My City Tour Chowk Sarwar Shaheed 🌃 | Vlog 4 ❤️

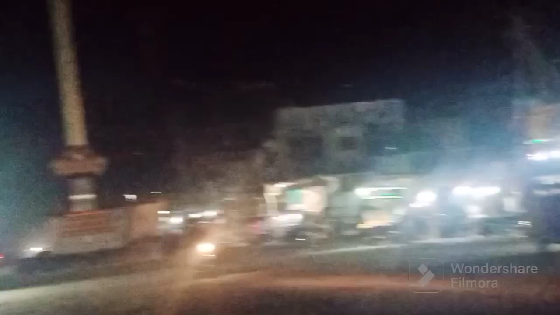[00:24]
ये हमारा शहर है चौक सब शहीद, आप देख सकते हैं सामने।
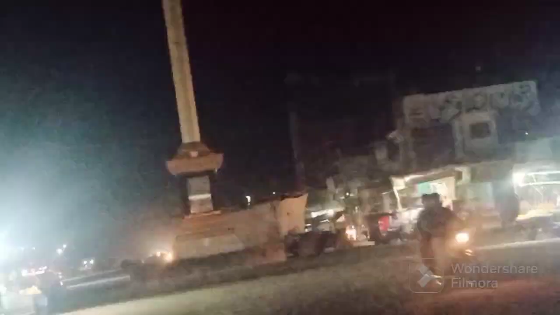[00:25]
ये हमारा मेन चौक है, मीनार है साइज पे। ये बारबेक्यू वगैरह फुल स्क्रीन, ये अड्डे वगैरह,
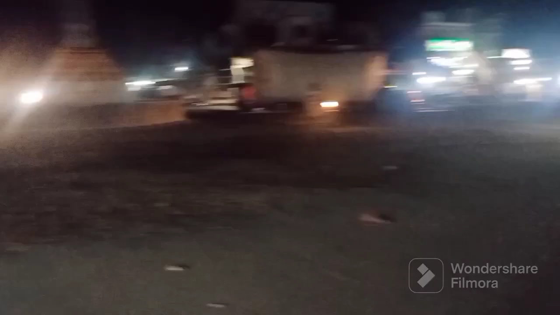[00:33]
यहाँ के बसें वगैरह आती हैं, यहाँ से गुजरती हैं। तो आप हम
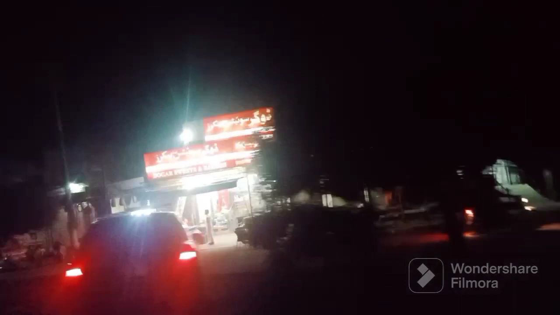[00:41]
ये आप देख सकते हैं कि हमारे शहर की अलमशहूर बेकरी डॉगर स्वीट्स एंड बेकर्स,
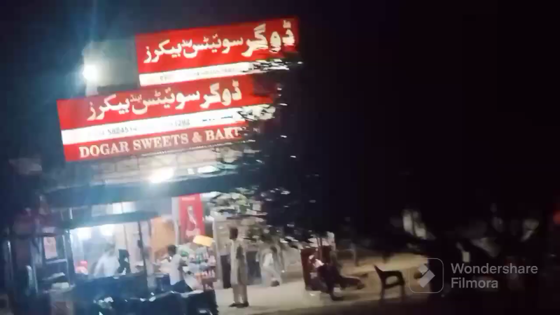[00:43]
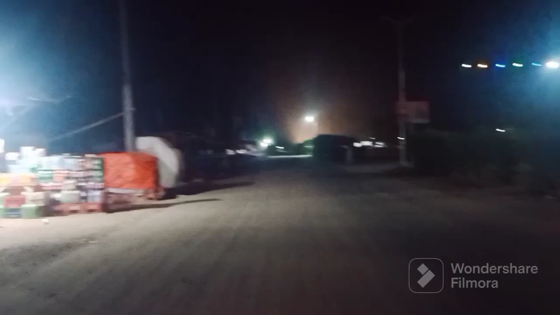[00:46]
यहाँ पे हर चीज़ अवेलेबल है, जो लेना चाहे आप ले सकते हैं।
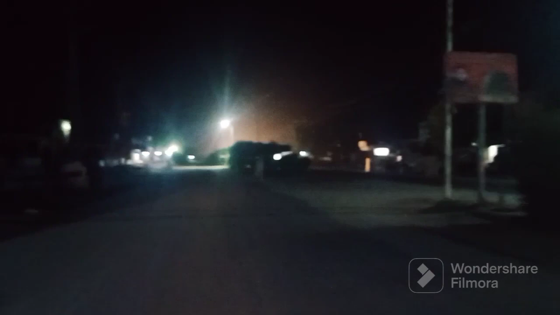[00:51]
रात का नज़ारा आप देख सकते हैं, देखिए